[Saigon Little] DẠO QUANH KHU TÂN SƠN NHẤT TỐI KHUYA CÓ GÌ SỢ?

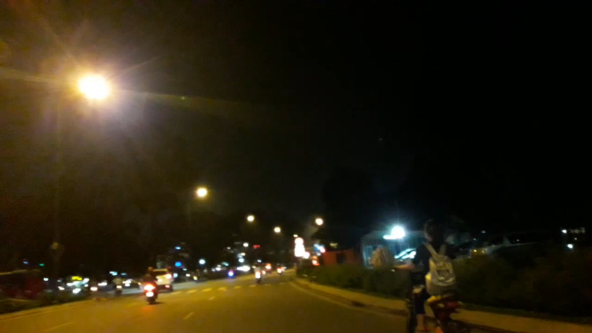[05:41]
Đi cùng với một người chị thăm thơ của Lý Hương Đã là Thay vào cái cảm giác ớt ớt Cảm giác rất là đã Đấy Phía mặt cửa chúng ta đã là Một cái nước thắt Thì ngay tại cái điểm này Ngay tại cái điểm này Thì cách công viên gia đình là khoảng 2km Cách chợ Gầu Bắc 1km Và cách chợ Thủ Đức là 10km Đấy cả nhà
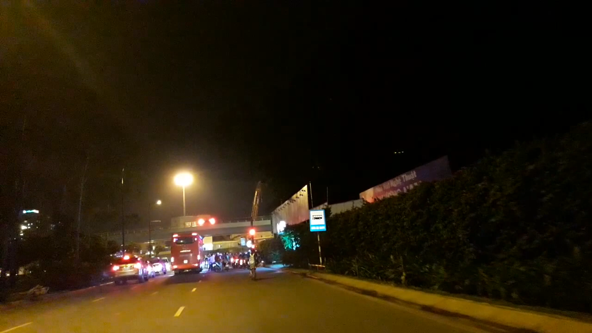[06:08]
Ở bên đây thì có một cái trạm đổ service Còn phía bên song song bên kia Đó là đường Hoàng Minh Giám Đường
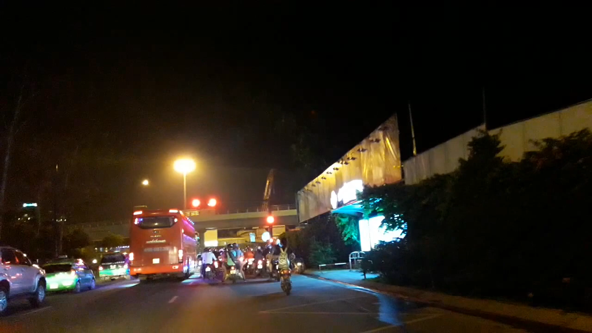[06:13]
Hoàng Minh Giám Đường Hồng Hà Và đường Yên Thế Nó song song với nhau Hôm nay thì cũng đi vòng vòng Ngay cái khu vực Cầu Vượng Chỗ đường vô sân bay thôi
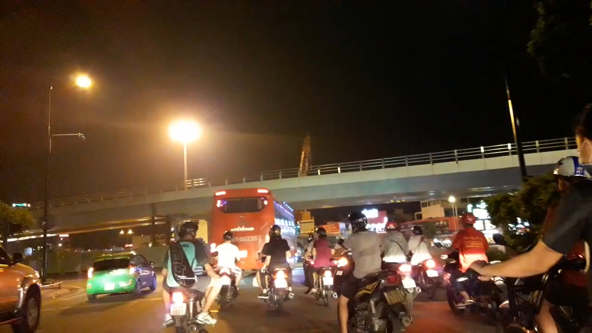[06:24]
Nhưng mà Lý Hương đi lại Con đường Hồng Hà Song song với đường Hoàng Minh Giám Đây cả nhà cùng xem
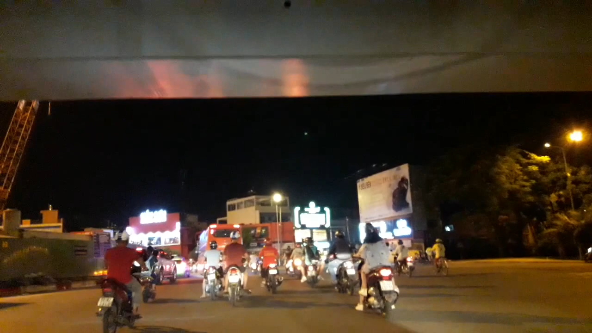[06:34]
Rồi bây giờ thì chúng ta sẽ quẹo ra Một cái chỗ Bùn Minh Ngay chỗ đường Phạm Văn Đồng Đấy Nhưng mà bây giờ thì công trình đang huy công Và có treo những bạn Chúng
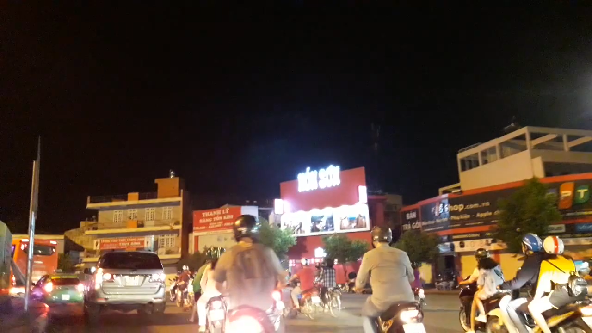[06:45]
tôi thực sự xin lỗi Vì sự bất tiện này Vì công trình đang huy công Tên dự án là Cầu Vực Tháp
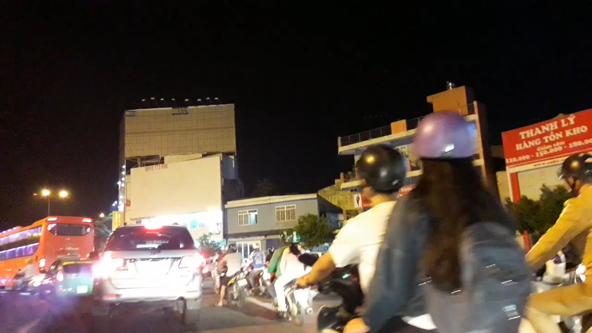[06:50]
Tên của dự án là Cầu Vực Tháp Tại nút giao thông Nguyễn Thái Sơn và Nguyễn Kiểm
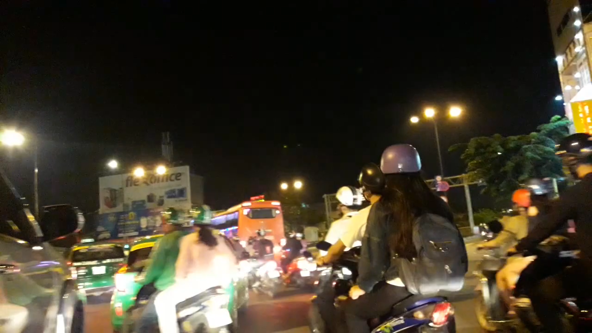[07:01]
Đây phía bên bên phải là đường Phạm Văn Đồng Rồi tiếp ngay cái đường Mà cái xe Xe buýt mà hai tầng đó là đường Nguyễn Thái Sơn với cả nhà Còn phía bên đây Ngay cái phút mà Lý Hương sẽ quẹo qua là đường Nguyễn Kiểm Đấy Còn kế bên Đó là đường
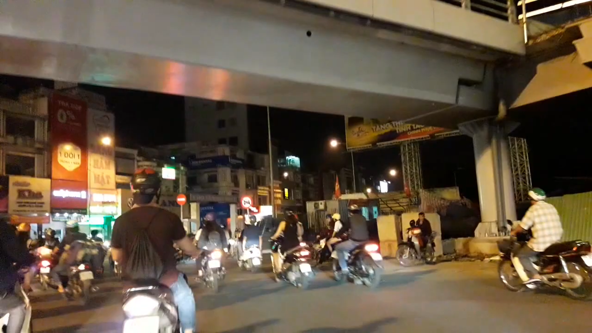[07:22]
Hoàng Minh Giám Rồi kế bên song song đó Hoàng Minh Giám là hồi đã cái tiếng dường chúng ta vừa đi qua đó là đường Hồng Hà Đấy Còn Cầu Vực này tên là Cầu Vực Tháp Chỗ nút thắt Nguyễn Thái Sơn và Nguyễn Kiểm Đấy
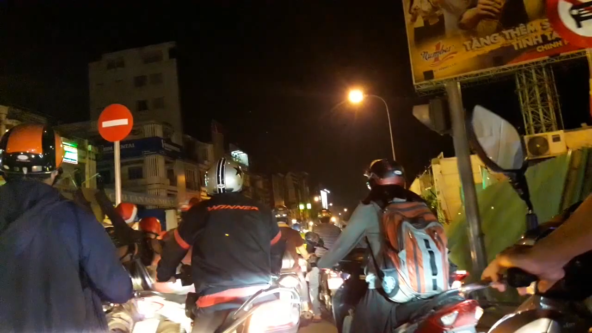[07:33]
Hay là mọi người có thể nói là Cầu Vực Tháp hay chỗ đường mới vô sân bay thì cũng là nó đó cả nhà
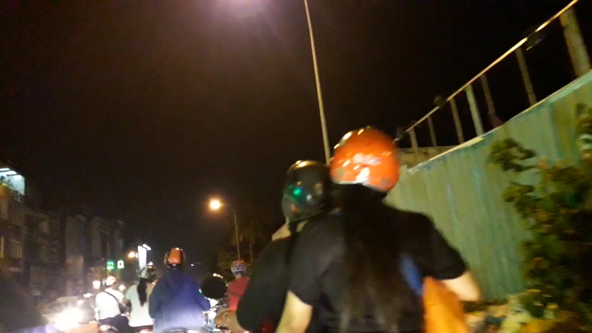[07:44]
Do là chúng ta có được cái Cầu Vực Nên bây giờ đường Nguyễn Kiểm của chúng ta thành đường 2 chiều Ở đường 1 chiều bên đây thì có 1 làng xe thôi Xe ô tô chạy được Và xe máy Cùng lưu thông trên 1 cái làng đường Còn phía bên kia chúng ta có được 3 làng xe
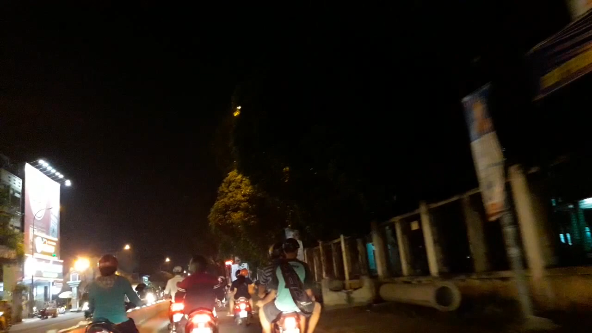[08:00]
Đấy Còn phía bên trái của ca nhà đó là
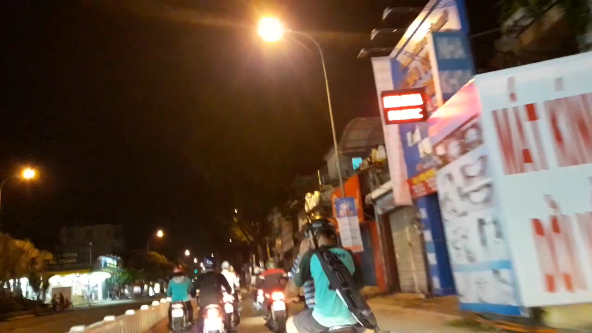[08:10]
1 cái khu khách sạn Trung tâm hội nghị tiệc cưới cũng rất là nổi tiếng nằm ở Cầu Vấp Đó là khu Adora Với các thiết kế rất là sang trọng Khi mà đi vô cái khu vực này thì Nếu như mà Lý Hương thấy á Mà đi dự tiệc á Mà chúng ta không diện đồ á Chúng ta mặc đồ rất là bình thường Đi vô đây cũng cảm giác chán ngợp Với lại trước cái phong gian khá là đẹp Của khu Adora ở Nguyễn Kiểm đấy các em
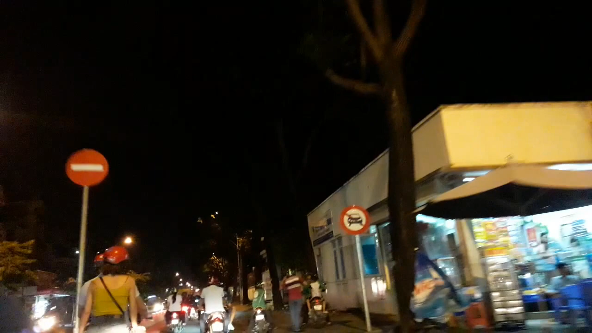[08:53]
Đấy Bây giờ thì Mọi người ở phía trước cũng có khá là nhiều Những anh robber Chạy xe xuyên đêm luôn á
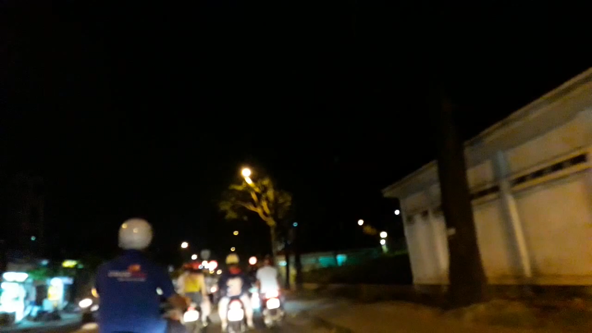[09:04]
Đúng là Bởi dân Việt Nam chúng ta rất là bình thường Mấy anh robber cứ Rảnh thời gian nào là chạy
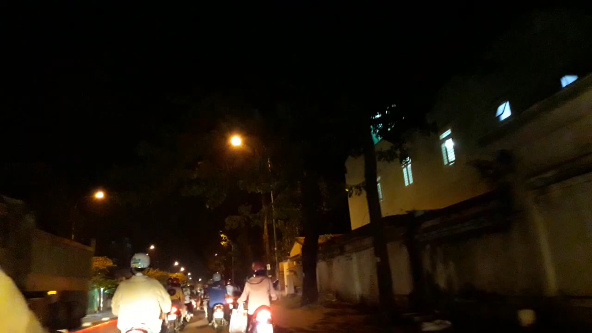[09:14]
Chạy xuyên đêm luôn Lúc nào ra đường cũng thấy màu áo xanh Của rác bay Và đặc biệt á Khi mà đi cái tuyến này Thường thấy là có rất là nhiều những cái xe Xe lớn á Xe nhiều bánh á Chạy ghê lắm cả nhà Chạy veo veo veo veo veo
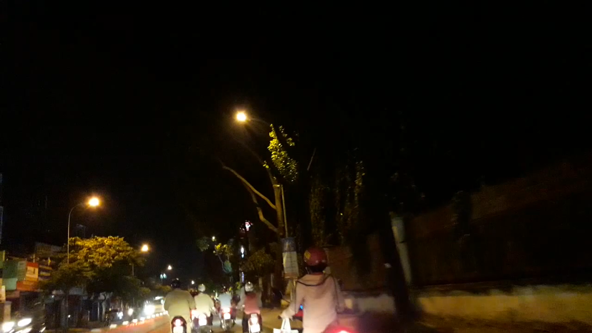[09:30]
Và cái làng ba đường Cái đường mà ba làng Nói lộn Thành cái làng ba đường Cái đường mà ba làng
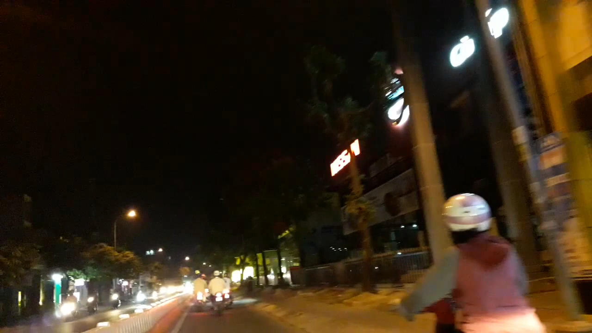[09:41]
xe đấy Thì cái làng ở giữa lại dành cho xe nhiều bánh Lại gần sát với lại cái Cái làng của xe máy Nên là khi mà mình chạy kế bên đó Mình thấy mấy cái bánh quay quay Thấy sợ thiệt